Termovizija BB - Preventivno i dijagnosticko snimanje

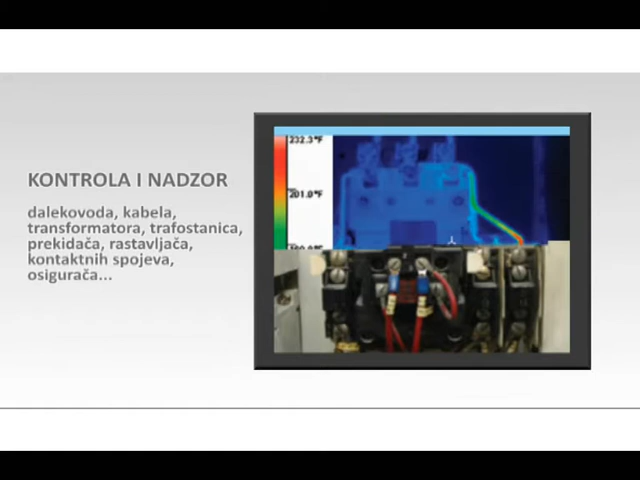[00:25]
elektronici, mašinstvu, preventivnom inženjeringu, medicini i mnogim drugim oblastima.
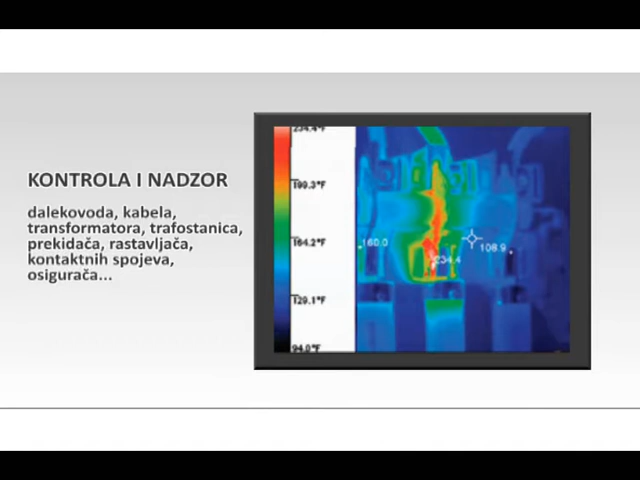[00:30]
Na termovizijskom snimku u termogramu vidimo koji su dijelovi izloženi u opterećenju, odnosno koji se dijelovi sistema pregrijavaju.
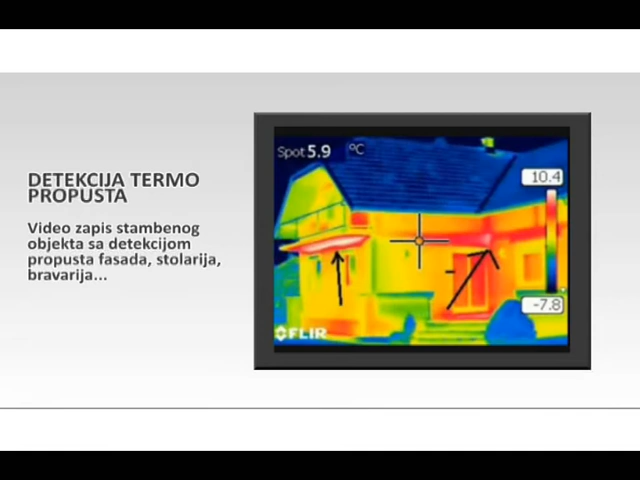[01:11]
On screen: spot 5.9°C
Termovizijska kamera je veoma efikasna kod detekcije cijevi i oštećenja nastalih na njima.
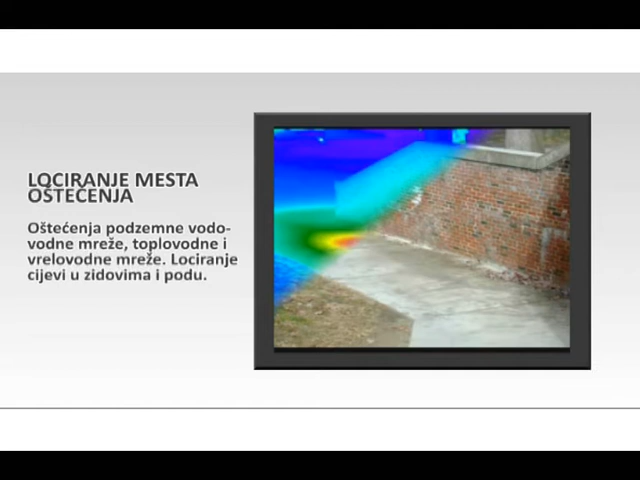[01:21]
Koristi se i u kontroli i spravnosti grijnih sistema.